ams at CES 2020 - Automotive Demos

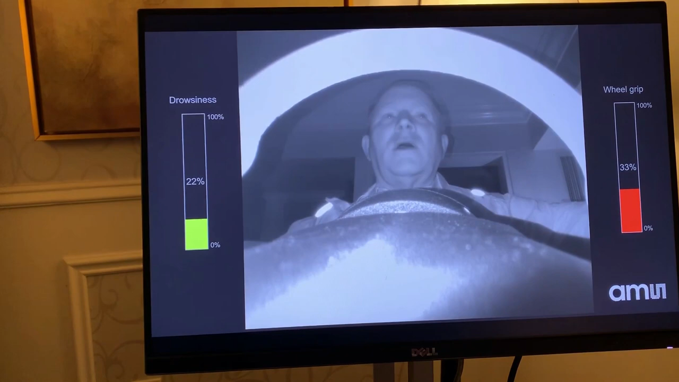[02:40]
out of my eyes so it can tell if I'm falling asleep if my eyes are closing if I'm blinking
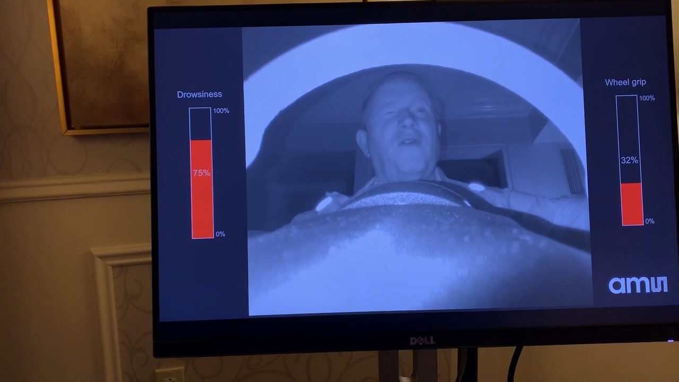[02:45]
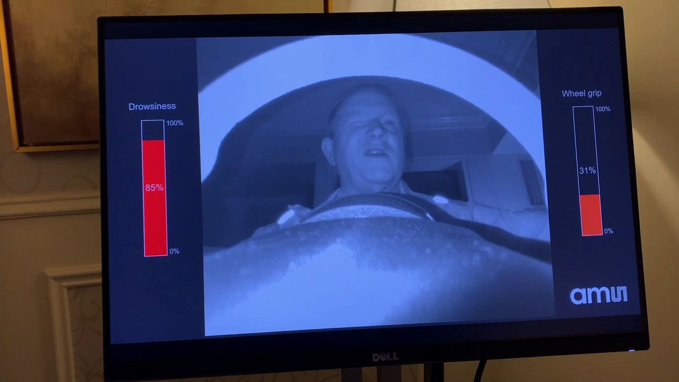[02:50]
and then the red bar on the left is showing the drowsiness level so it's showing I'm pretty drowsy because my eyes keep
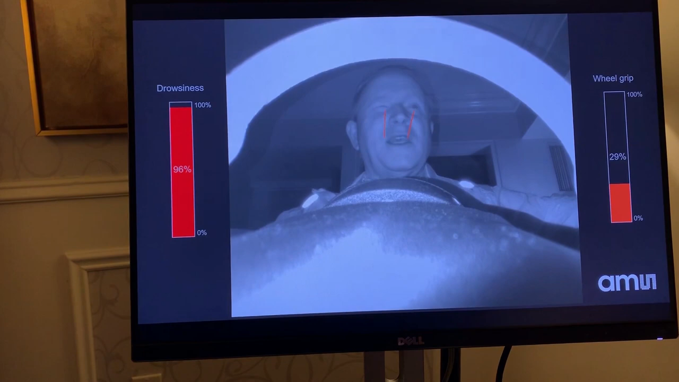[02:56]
closing it can also look at the position of my head and determine if I'm
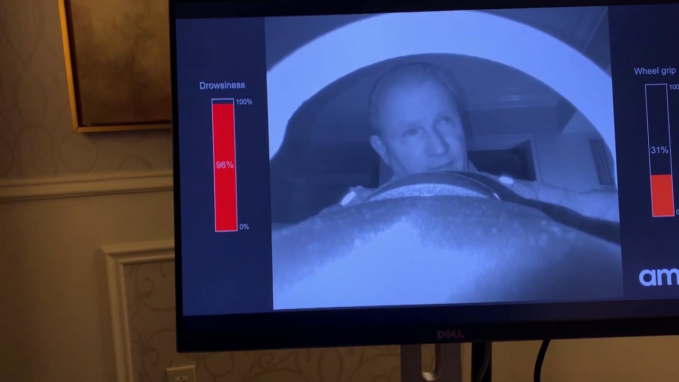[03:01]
falling asleep so between the
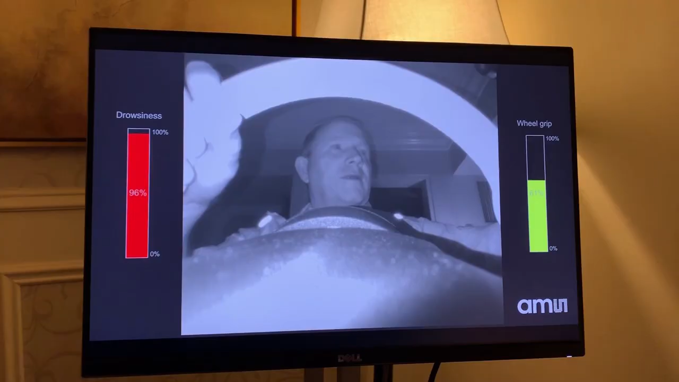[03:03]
wheel grip and the drowsiness detection of the
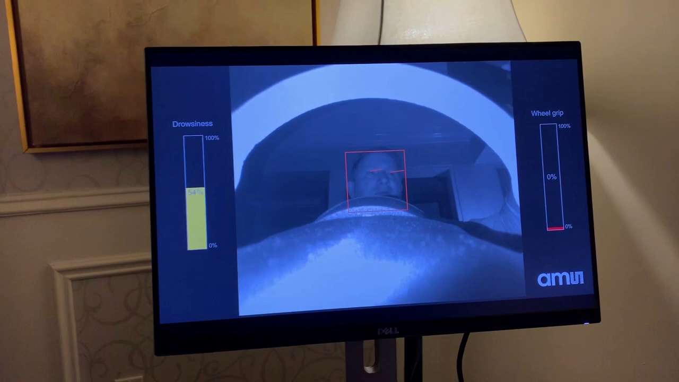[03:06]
image we can see how safe this driver is
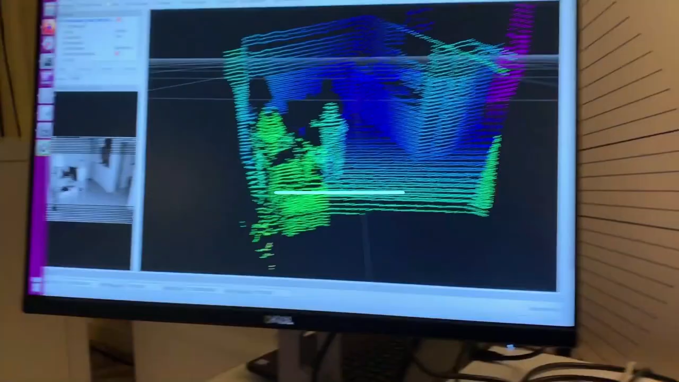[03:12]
the next thing we're showing in the demo suite is the lidar system so
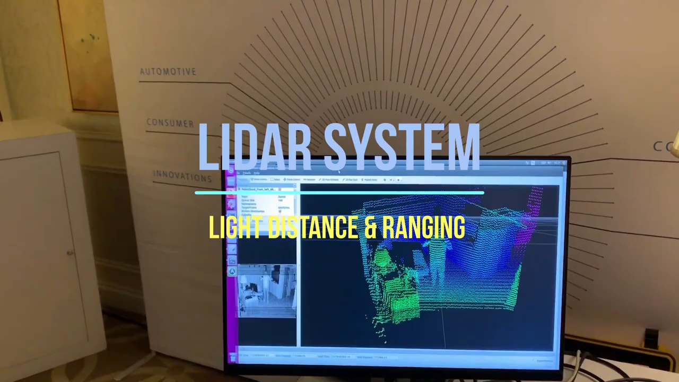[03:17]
this is lidar stands for light distance and ranging over
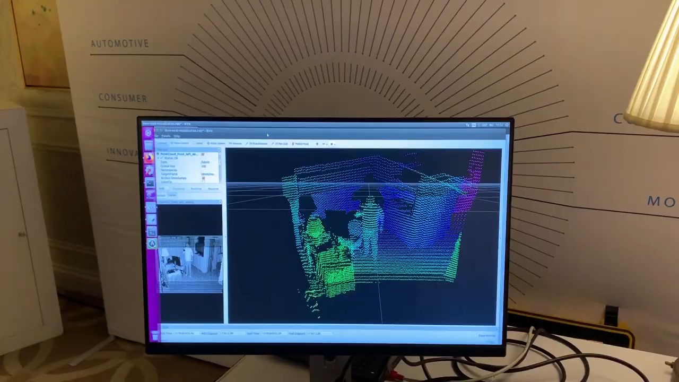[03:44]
90 rows by 152 dots per row and then it makes this uh point cloud system and I can uh you know move around here and you can
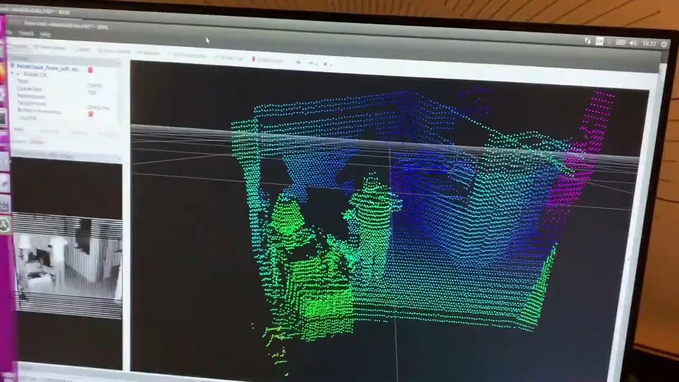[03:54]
see that the lidar is detecting all the objects in the room including me the
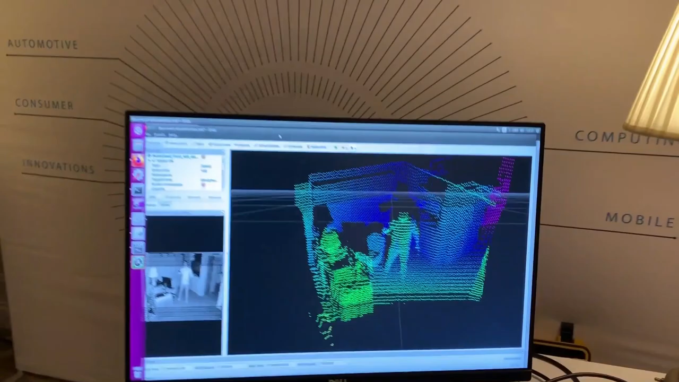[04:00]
other component that ams provides besides the vixel array
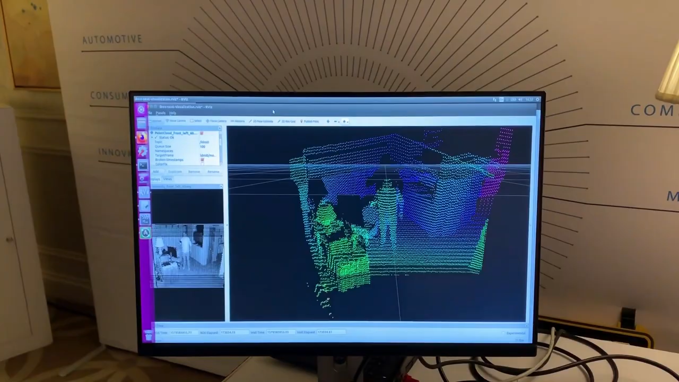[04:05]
device is also a current driver there are there are two current drivers that
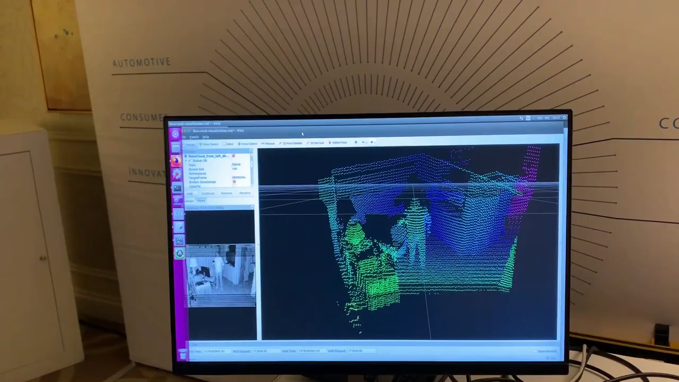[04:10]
provide the current to run the vixos